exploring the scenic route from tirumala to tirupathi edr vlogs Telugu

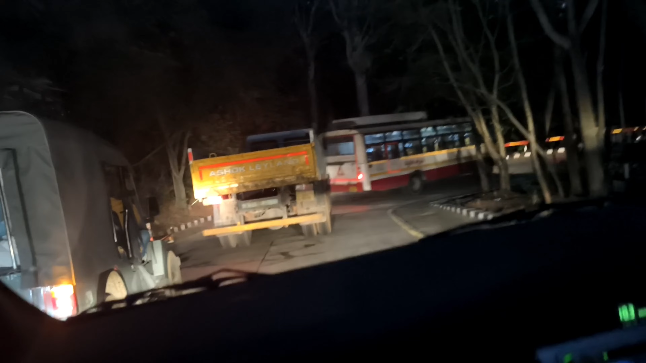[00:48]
ఇది అన్నది మొత్తం కాటు ఉంది, చాలా డేంజర్ రోడ్ ఇది.
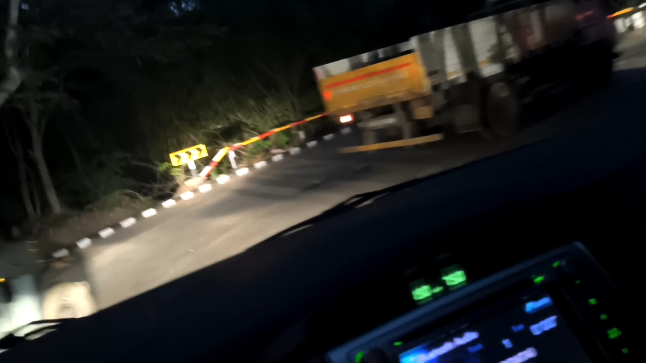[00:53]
ఎక్కేటప్పుడు అంత డేంజర్ రోడ్ ఉండదు కానీ దిగేటప్పుడు డేంజర్ రోడ్ ఉంటుంది.
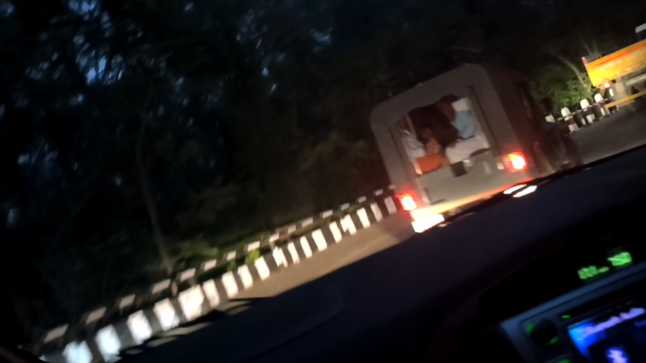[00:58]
మనం చూసిన ఉండదు కదా, ఎందుకంటే దిగే రోడ్లోనే